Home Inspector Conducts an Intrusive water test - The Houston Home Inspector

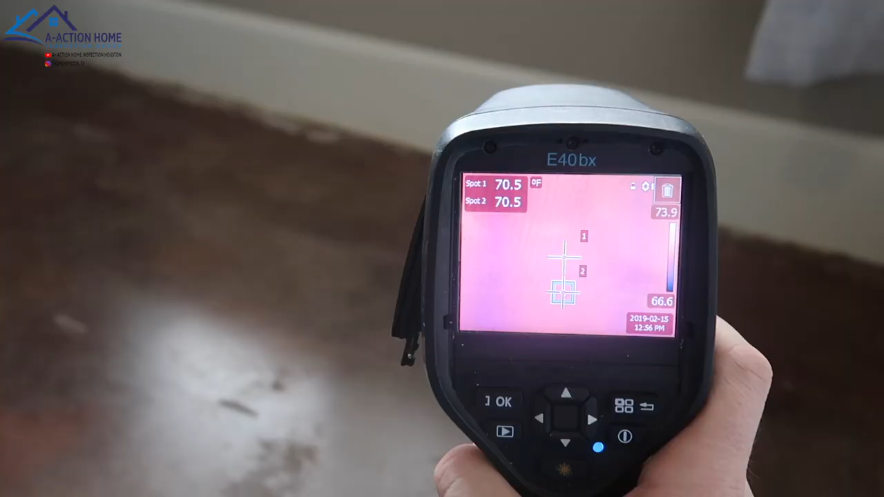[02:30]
Alright we're starting the moisture reading with the thermal scan. I'm just trying to find a temperature difference if there's water in the wall.
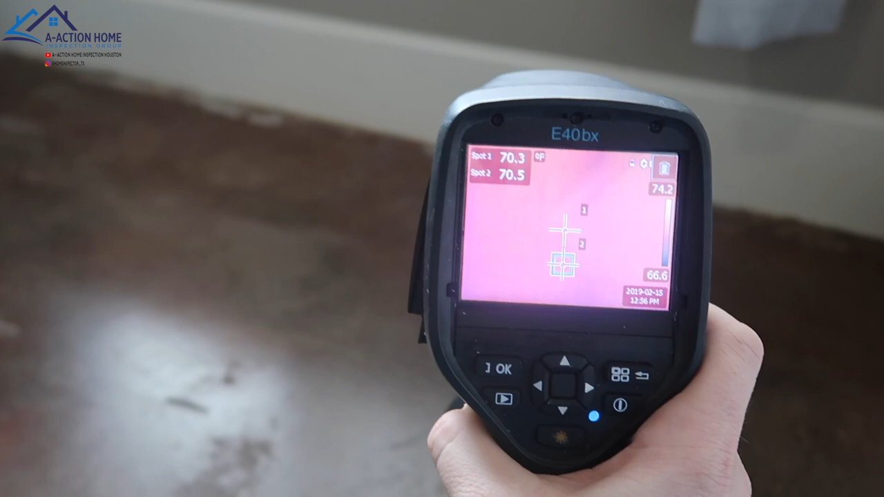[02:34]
We're reading the baseboard at the top and base showing
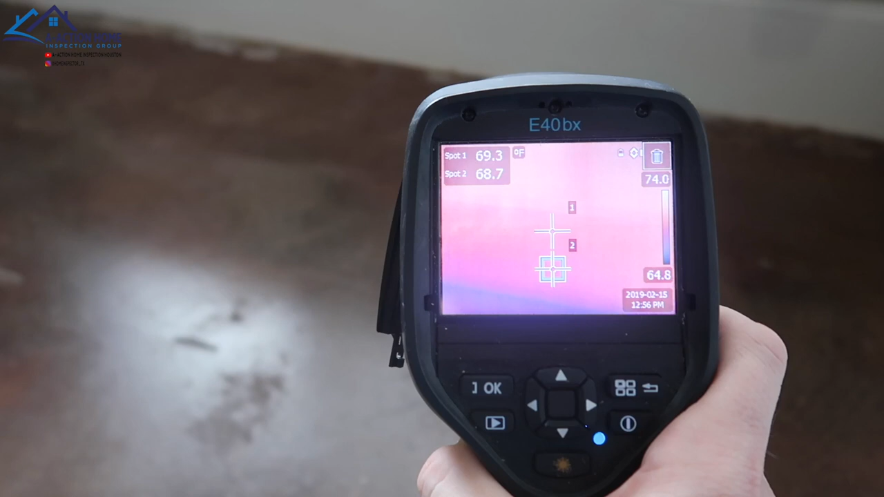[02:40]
that the temperature is pretty consistent 69 degrees and then we're gonna run it all the way across the baseboard.
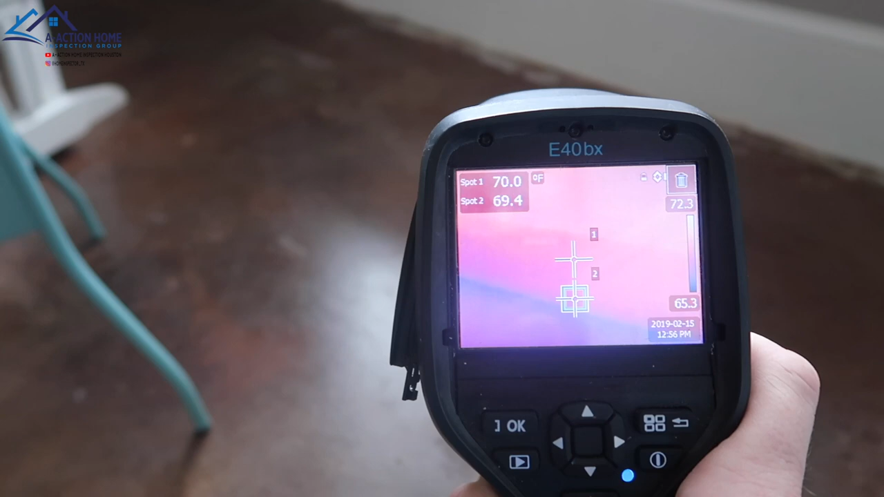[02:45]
We have a little bit of cold air coming out the base over there but that's not where we're seeing the efflorescence or the signs of moisture.
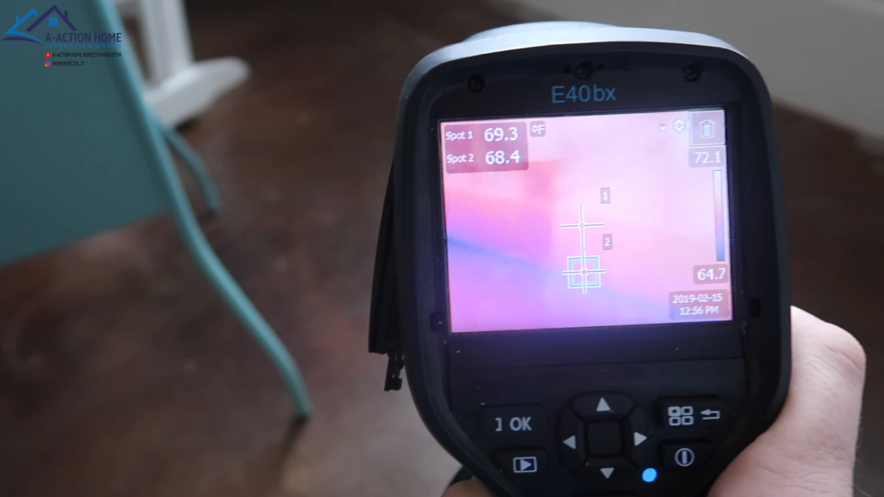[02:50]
On screen: scale top 72.1°F, scale bottom 64.7°F
The thermal scan is not showing any signs of moisture right now before we hit the wall with the water hose.
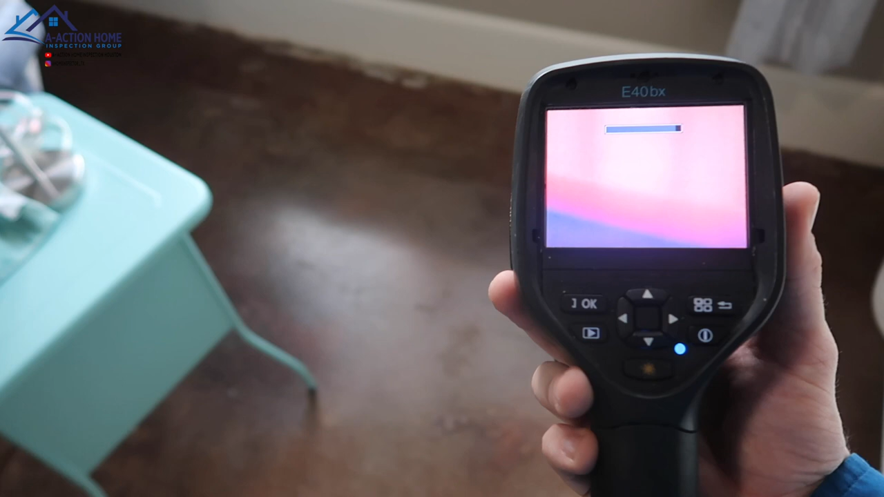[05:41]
The first question the client asked is why does the moisture meter go off but the thermal does not show an image?
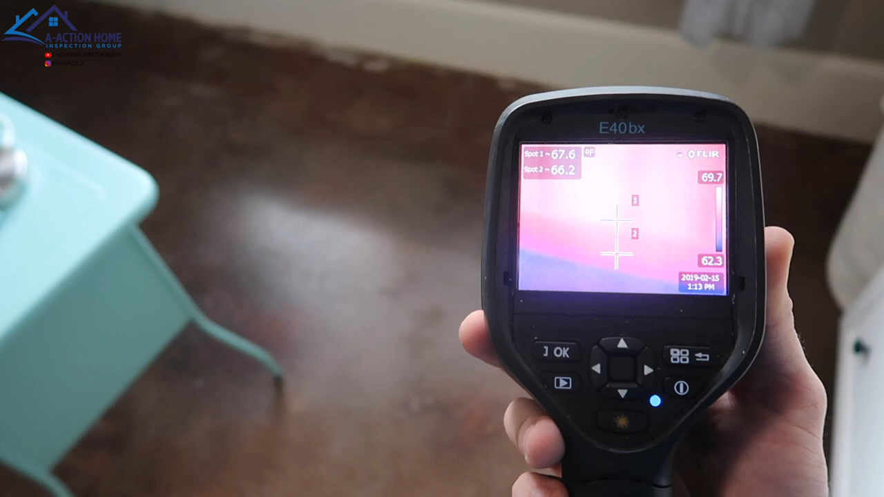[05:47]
This is a great question. Infrared cameras are very commonly mistaken to be able to see through walls.
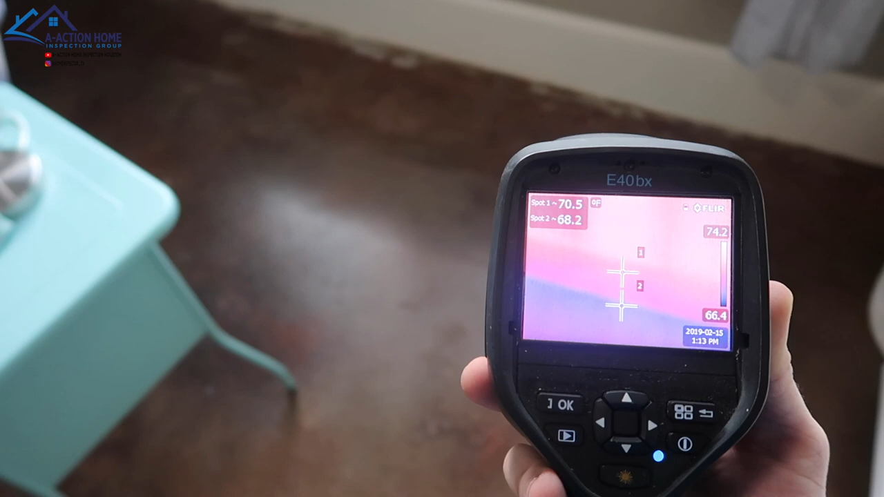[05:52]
Thermal scans only can read temperature difference.
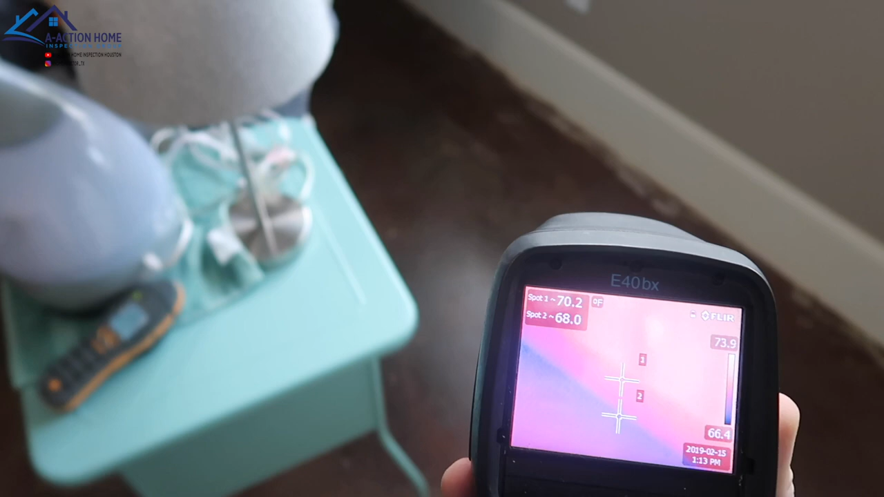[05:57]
It takes a long time for the wood or baseboard's temperature to change enough to make the camera to produce an image.